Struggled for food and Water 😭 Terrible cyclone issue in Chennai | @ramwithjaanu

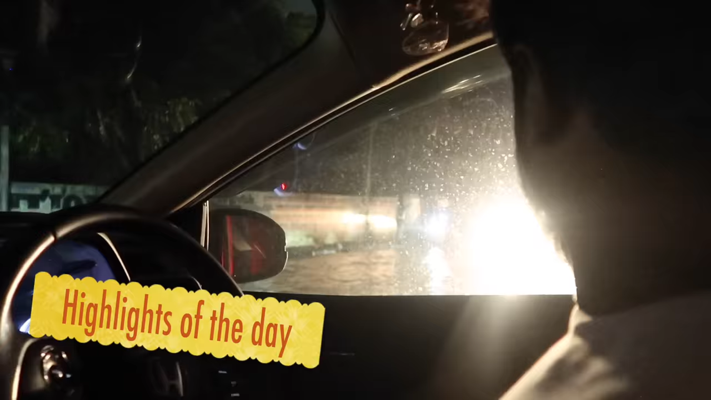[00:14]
ரோட்ல எவ்வளவு தண்ணி நிக்குது? எப்படி போக போறோம் நம்ம? எங்க போக போறோம்? ஒண்ணும் புரியல.